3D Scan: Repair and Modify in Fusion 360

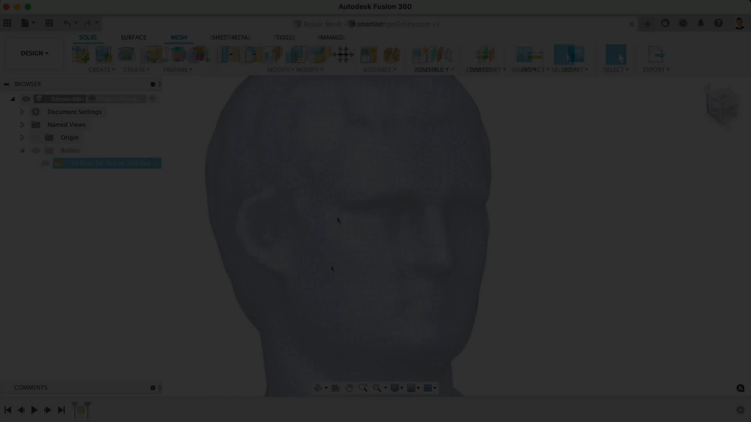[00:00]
Fusion 360 used to limit mesh files to 50,000 facets, or the triangles that make up the file.